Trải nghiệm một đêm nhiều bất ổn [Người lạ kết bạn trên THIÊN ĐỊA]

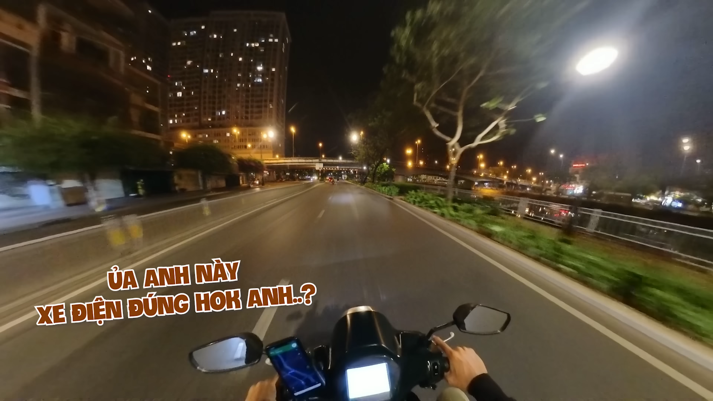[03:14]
À đúng rồi, xe điện ạ. Nó có phần trăm pin mà. Đây hiện giờ là 9 mấy% pin. Chừng nào còn 20% thì về được rồi.
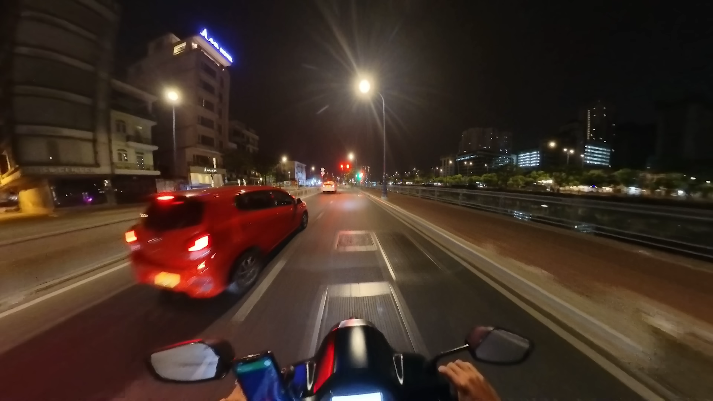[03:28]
À, anh chạy được hơn 100 cây lận. Thằng này là dòng xe máy chứ không phải là xe điện.
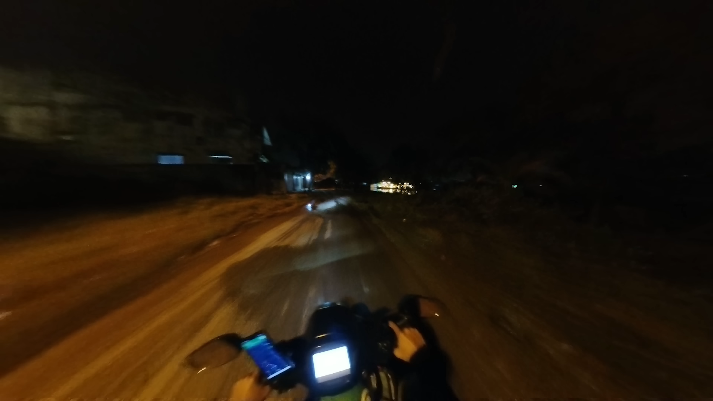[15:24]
Cái con đường này ban ngày thì không có cái gì, ban đêm thì nhìn ớn lạnh thiệt sự. Nổi cái da gà hết. Trời, giữa một cánh đồng không hôi quạnh nằm đấy hả?